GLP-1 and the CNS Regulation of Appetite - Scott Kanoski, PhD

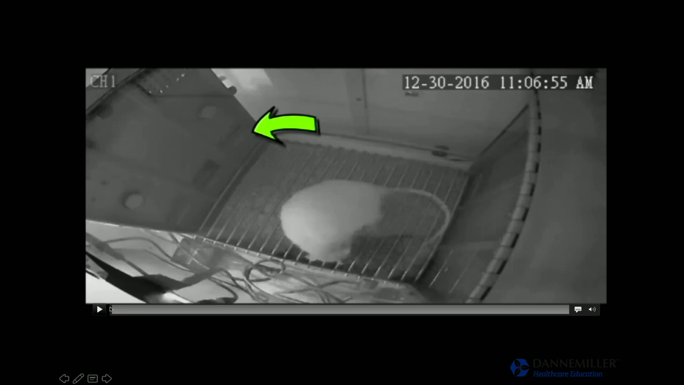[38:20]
So this is a well-trained rat on this DRL 20 schedule. This is sped up at 2x speed, and that green arrow was pointing to the lever that the animal presses.
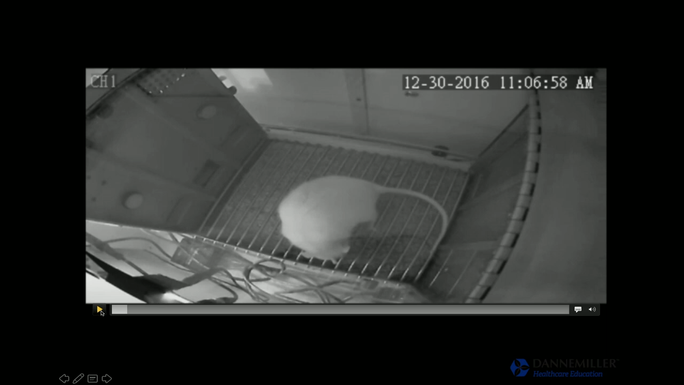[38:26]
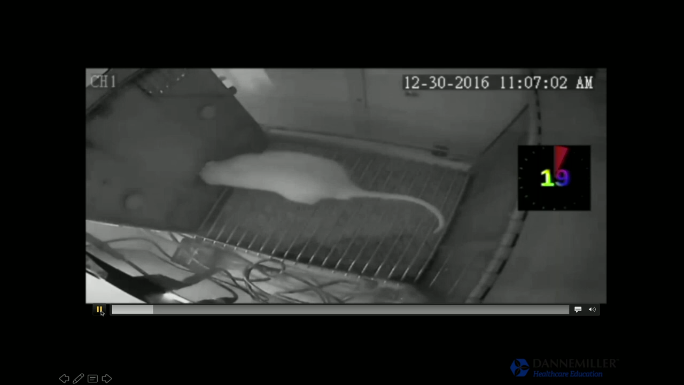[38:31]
So the light went off. That means it was a reinforced press. He eats the pellet very quickly. Now he's waiting. And he screwed up. So that was about 19 and a half seconds. That would be considered an impulsive response.
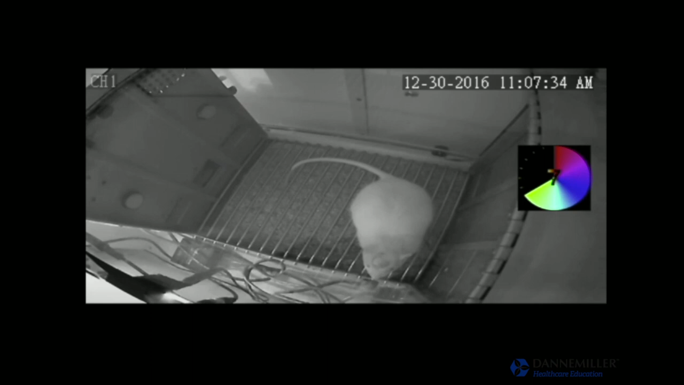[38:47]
Didn't wait the full 20 seconds. And he pouts around the cage waiting for the next opportunity to get a reinforcer.
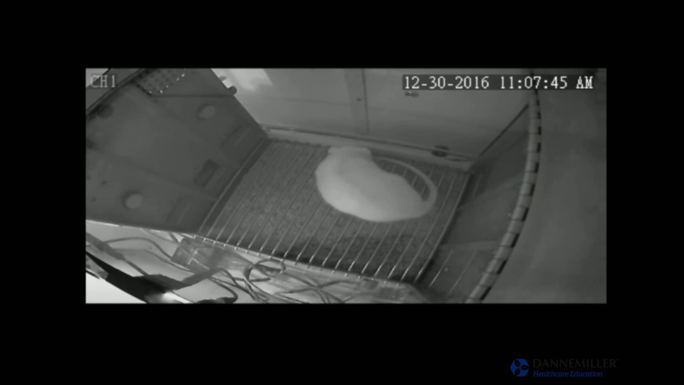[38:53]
Here we are about 25 seconds. And that was reinforced. And he's about to make another impulsive response. There it is. I'm trying to remember why we were recording rats on December 30th, 2016. Apparently someone was.